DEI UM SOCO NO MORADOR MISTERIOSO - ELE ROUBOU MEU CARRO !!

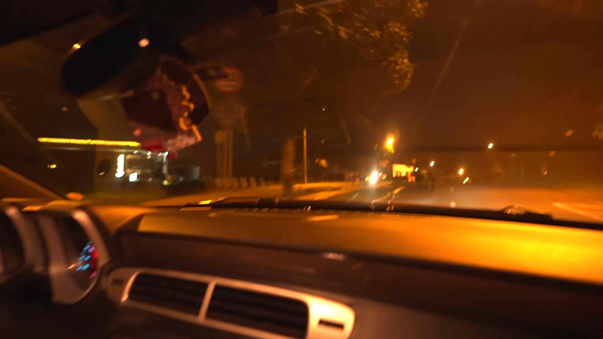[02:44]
Volta aqui mesmo! Calma, vai rápido! Calma. Eu falei que ia dar certo, velho! Eu falei, viu?
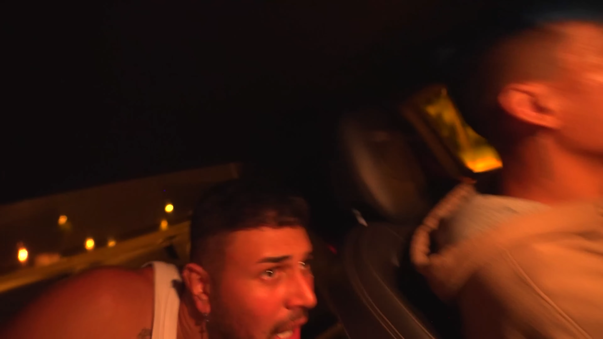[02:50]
Olha lá! Mano, ele tá dando ré! Ele vai dar fuga! Para ele agora! Ei! Parou aí! Filha da puta!
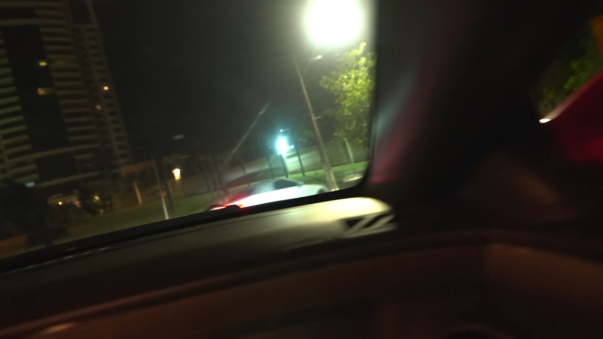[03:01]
Nossa, pega ele! Acelera! Tá acelerando com o meu carro, mano! Mano, tá virando!